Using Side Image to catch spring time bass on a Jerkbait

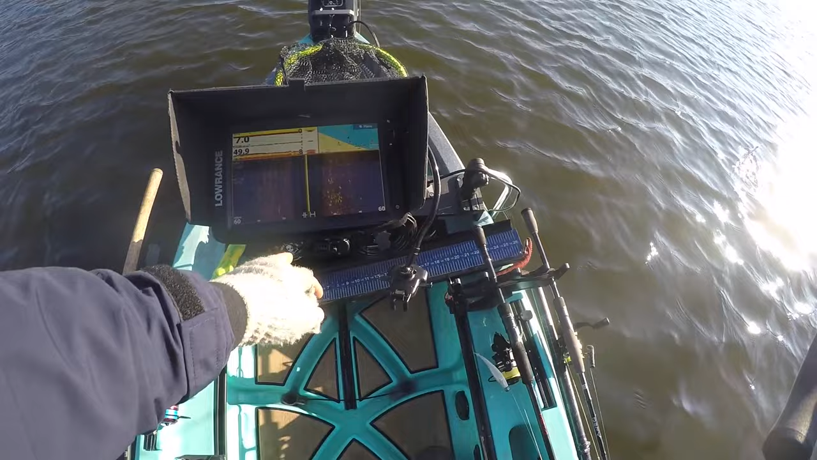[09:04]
See them right here, all the shadows. Those kind of look more like crappie, but let's...